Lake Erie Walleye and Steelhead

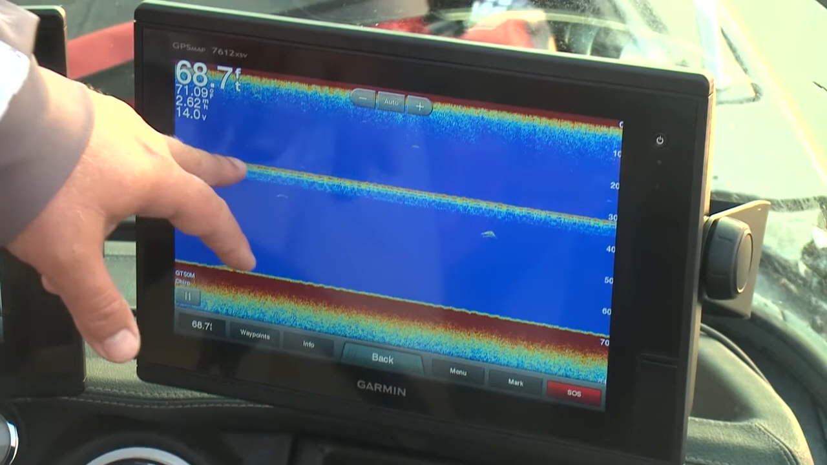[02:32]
On screen: depth 68.7 ft
That's our cannonball down there we're marking. That's a fish. That's probably a smaller fish, but we marked a couple of really good ones as we went through there, and that's when Leo got that fish. So. No, mark a few more. Yeah, I'm working on it.
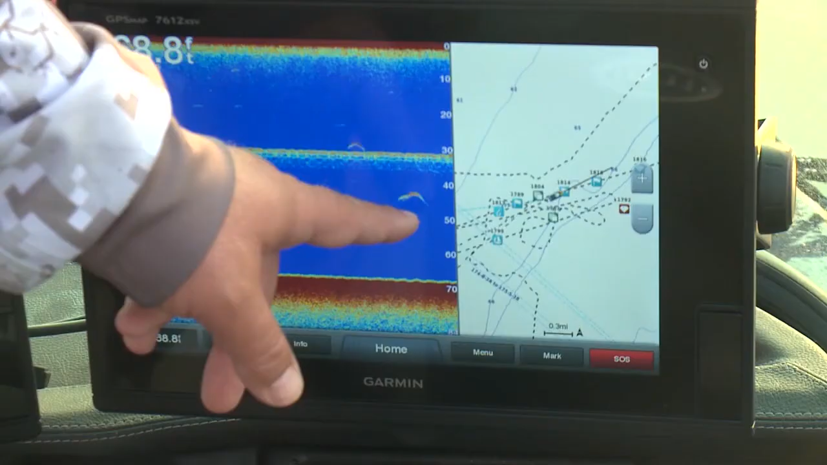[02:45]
Mark? Yep. Yeah. Well, we're right on him, Mark. You know, you keep referring to the steelhead as wise guys.